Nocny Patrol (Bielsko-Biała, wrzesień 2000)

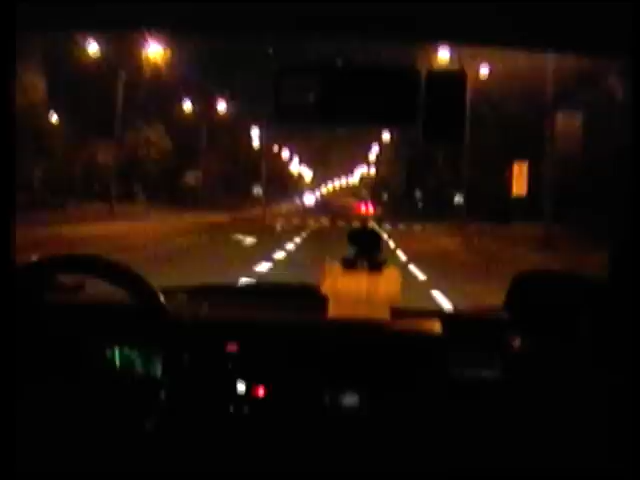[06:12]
To nie ten samochód. Ten też nie.
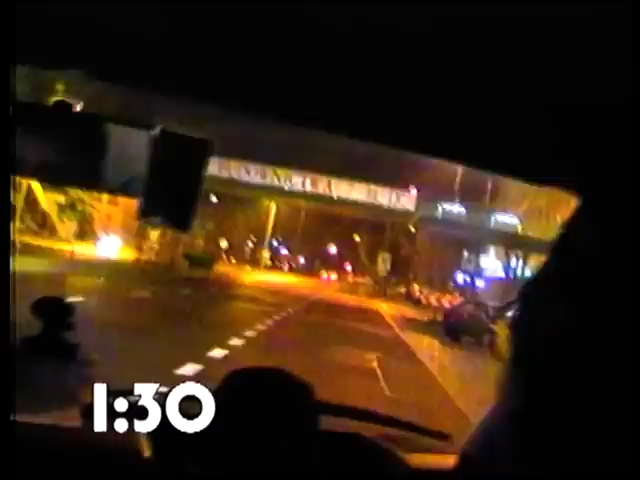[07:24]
Obok dworca PKS grupa interwencyjna zauważa wcześniej wspomniany czerwony samochód marki Renault. Zaczyna się ostateczny pościg. To jest aż aż w стрudzie. D 패惹? D 패k.